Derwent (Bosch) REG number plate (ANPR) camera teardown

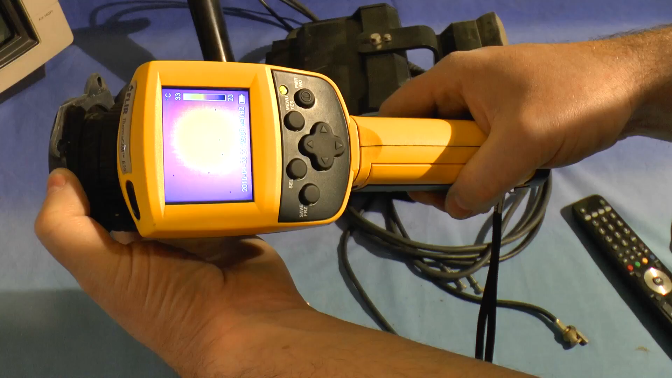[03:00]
a thermal camera can't see through it.
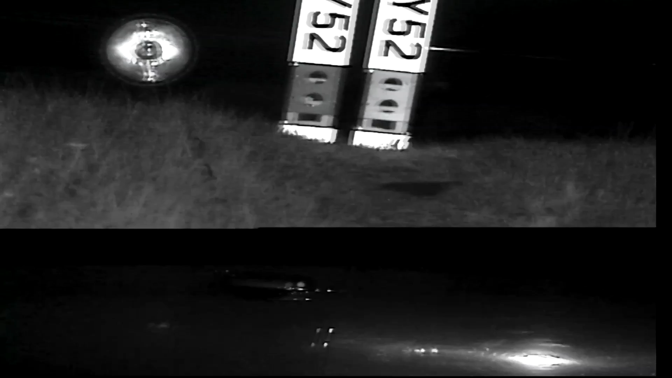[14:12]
And this is the view from the infrared camera, without the filter on. Let's go back to the first one. Without the filter.
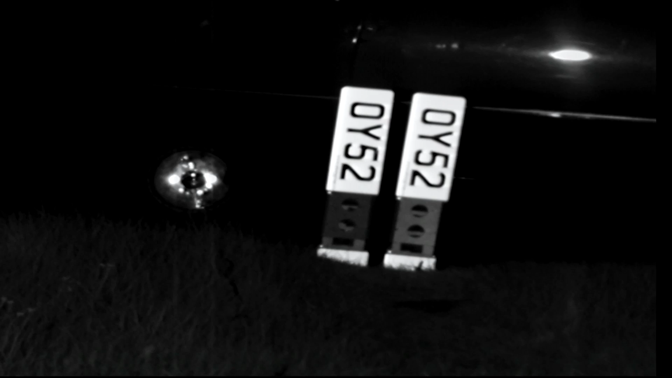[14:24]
With the filter. And the infrared without the filter.
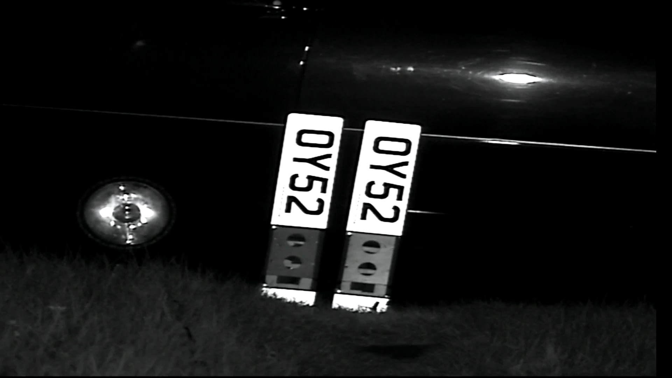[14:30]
And with the filter. You can see there's a lamp alongside as well, so it can simulate having a headlamp on.
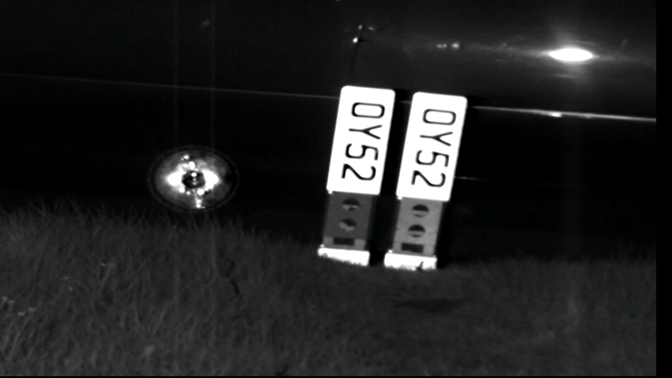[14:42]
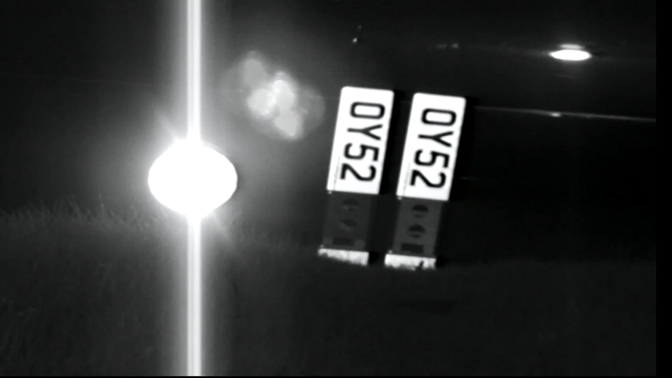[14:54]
As you can see, the filter does cut down quite a bit of glare.
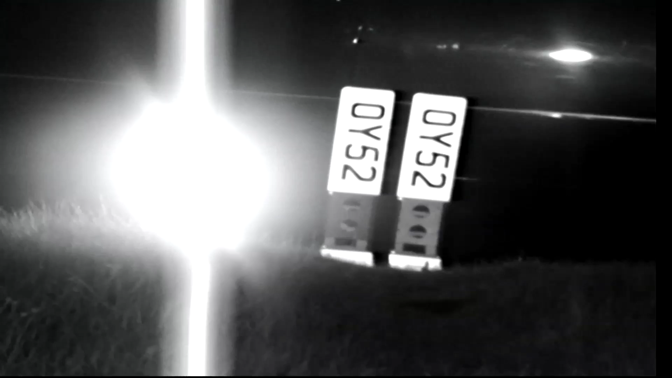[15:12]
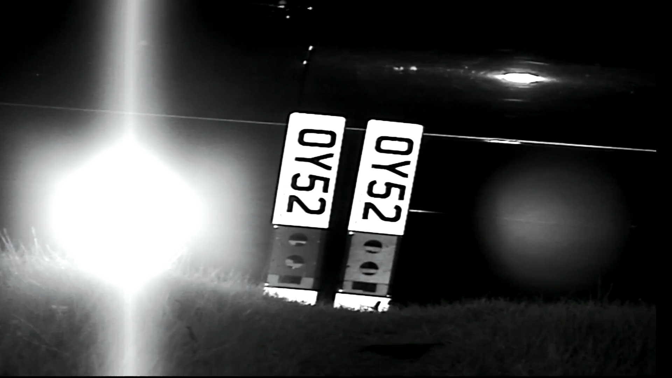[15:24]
This is the view where the lens is reversed.